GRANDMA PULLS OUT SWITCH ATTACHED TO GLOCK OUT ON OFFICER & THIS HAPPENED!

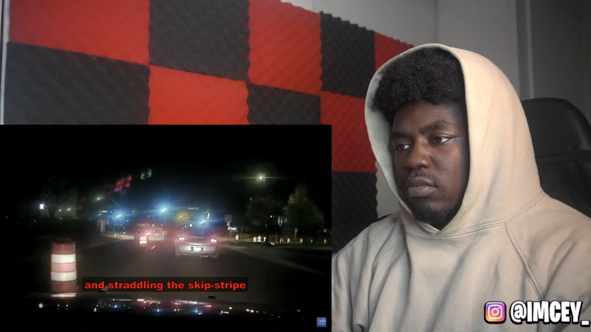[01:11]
Lieutenant Frank Firth of the Minnesota State Patrol spotted someone driving erratically and straddling the skip stripe as it approached a construction zone, when the vehicle pulled into a closed lane of traffic, no one could have been prepared for what would unfold, just imagine an old lady just copping out the whip like this, bro, definitely me being a cop, I would be zoned out every time somebody just get out of their car,